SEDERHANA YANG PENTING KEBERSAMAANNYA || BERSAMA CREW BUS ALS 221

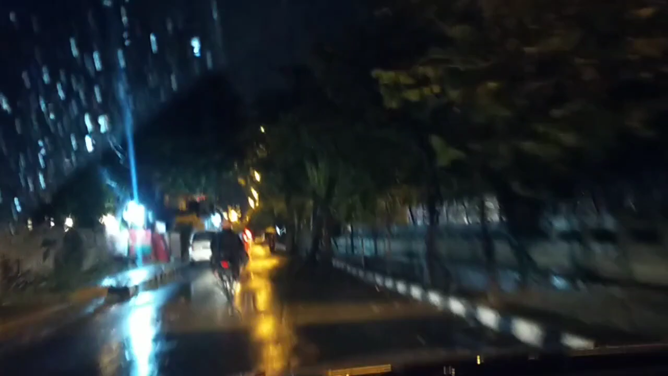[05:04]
kita menuju ke Indolux Hotel ya. Untuk malam hari ini drivernya Mas Joko. Karena ini Joko lurus malam hari ini.
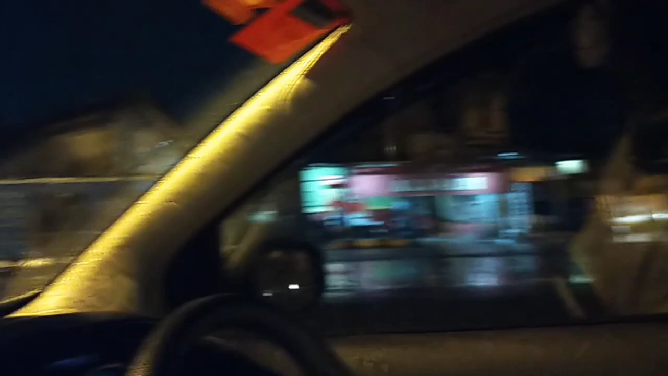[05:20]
Bawaan Mas Joko halus ya. Enggak pernah seset kiri.
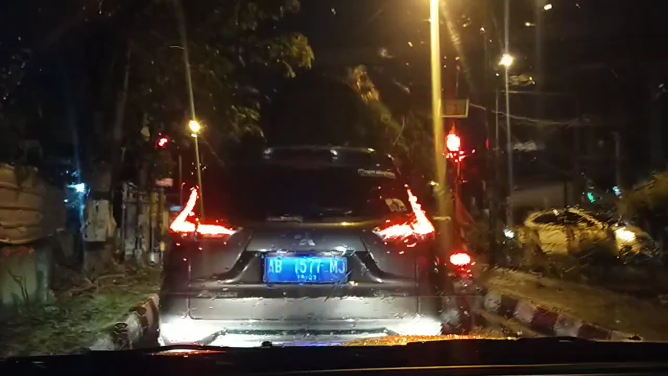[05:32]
Apa ini? Ganti di Jalan Kusuma Negara. Kita langsung menuju ke Indolux ya. Oke. Nanti lanjut lagi. Gimana, Dek, Farah? Hah? Kita langsung ke Indolux? Iya. Oke. Gas. Pol, rem, pol.